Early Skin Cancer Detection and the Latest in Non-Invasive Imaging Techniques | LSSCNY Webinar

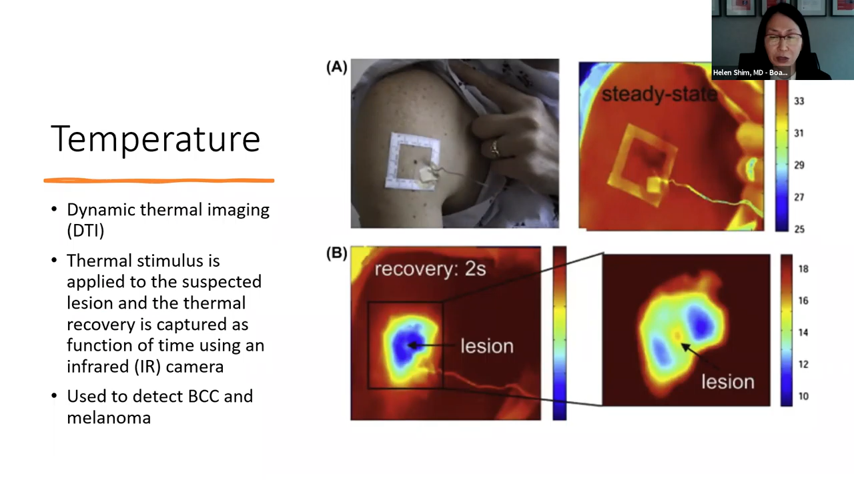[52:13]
Tumors have typically more blood vessel supply, so they will show a different heat signature. It can be used to detect basal cells and melanoma.